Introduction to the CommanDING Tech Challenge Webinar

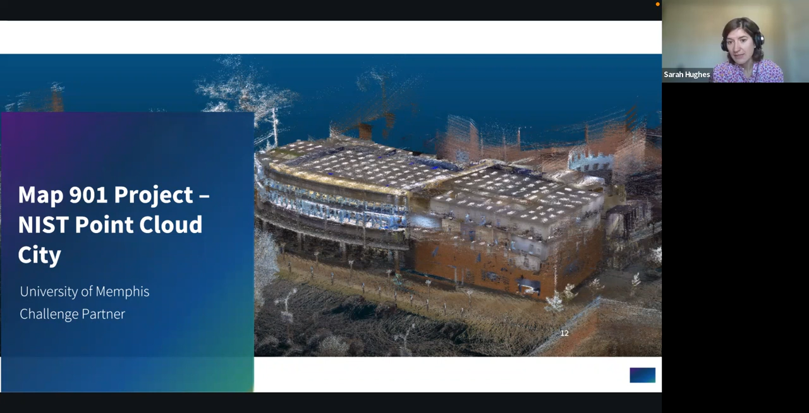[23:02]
will be the site location for phase four so the contestants that make it to the final phase will actually be doing a demonstration in the facility with the access to their lidar scans with the video analytics partner from the university of houston we were really excited about their efforts that they've been working hand in hand with the public safety department at the city of houston